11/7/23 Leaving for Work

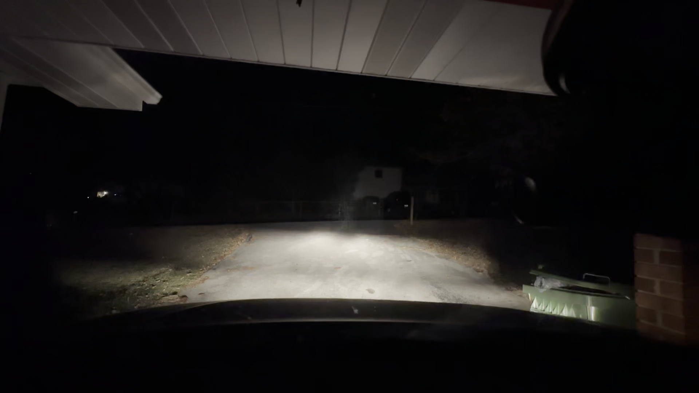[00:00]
what is going on everyone I am leaving for work this morning welcome to another ride along that is my driveway I just came out of look
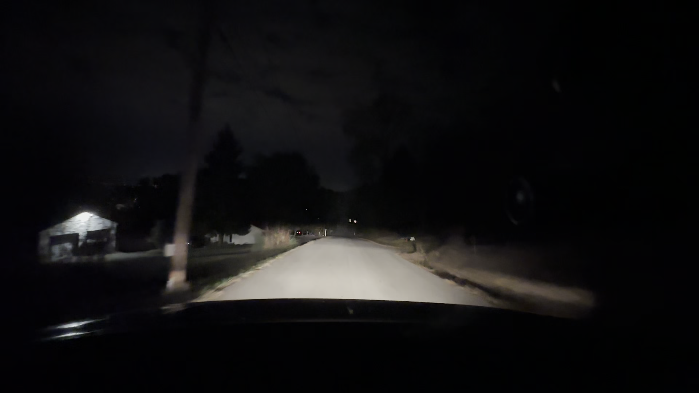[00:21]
at that beautiful morning sky right there I am going to adjust this there we go there we go welcome to another ride along VDU I didn't say that did I I'll be ok
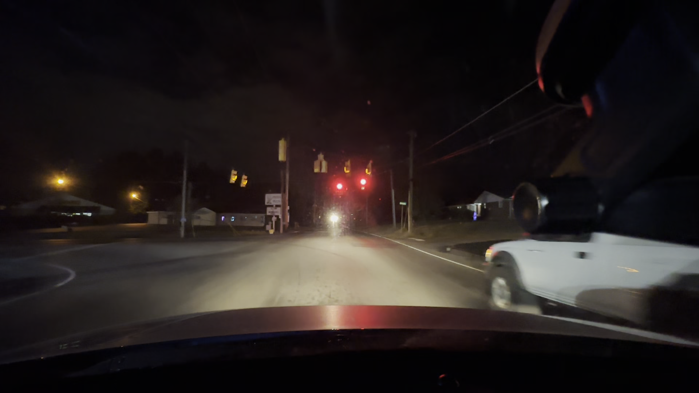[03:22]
that's a nice signal right there a few businesses through
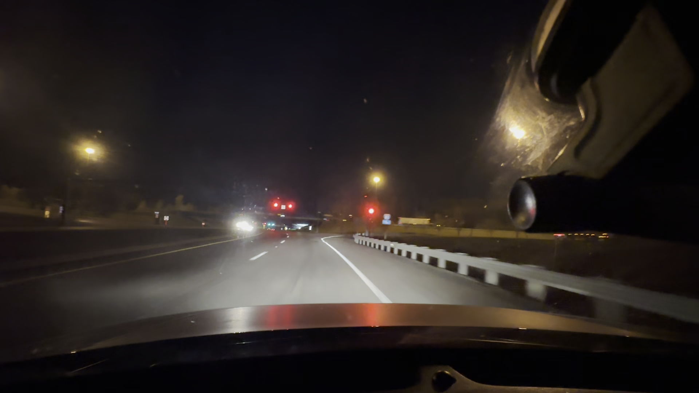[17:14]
There's a few areas that need to be redone, but for the most part it's smooth.
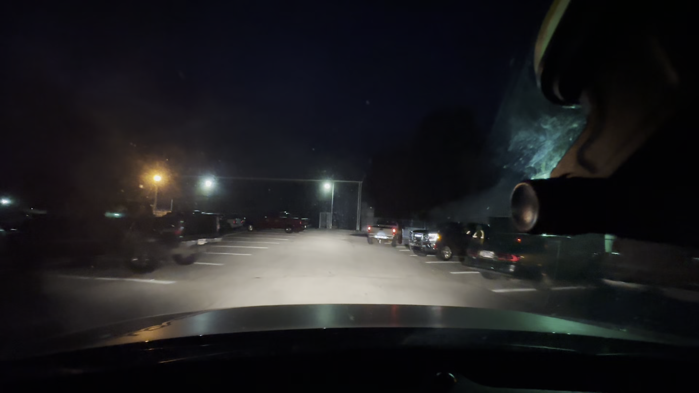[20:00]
So, you know there's got to be crazy activity in that.
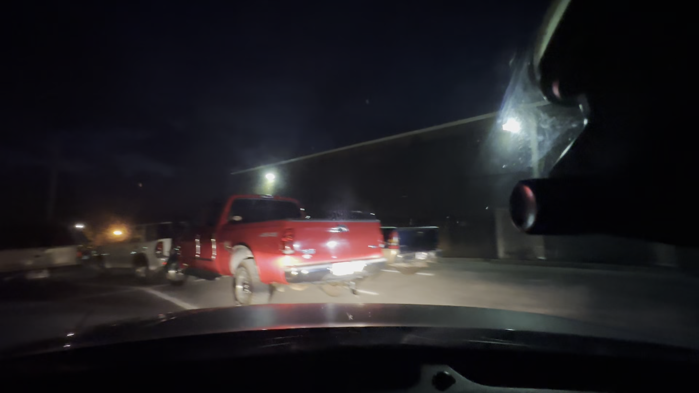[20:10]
Pull in right here. Alright, and we are my home away from homework.
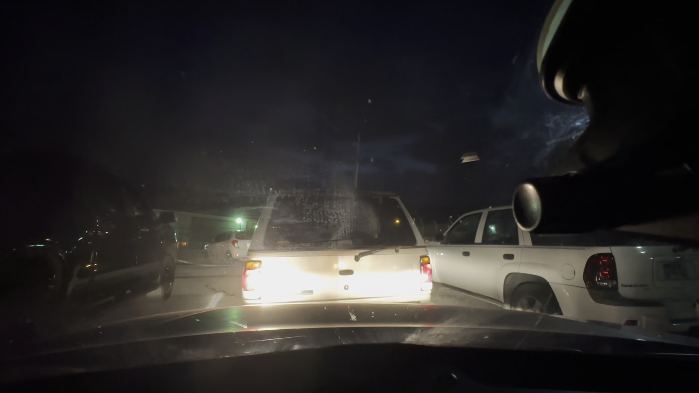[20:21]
So, I'll sit here for a couple of seconds. I'll get myself CG rated if I can get out. Well, thank you all for riding along with me. Don't forget to like and subscribe. Comment.